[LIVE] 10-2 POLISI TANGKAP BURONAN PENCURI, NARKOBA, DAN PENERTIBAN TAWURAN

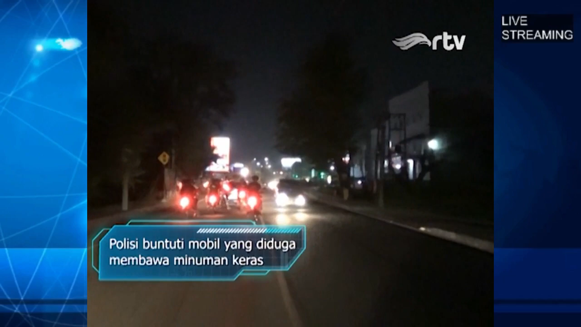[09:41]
Setelah mendapatkan laporan warga, tim Jawara langsung beraksi dengan membuntuti satu unit mobil yang dicurigai membawa minuman keras dalam jumlah besar.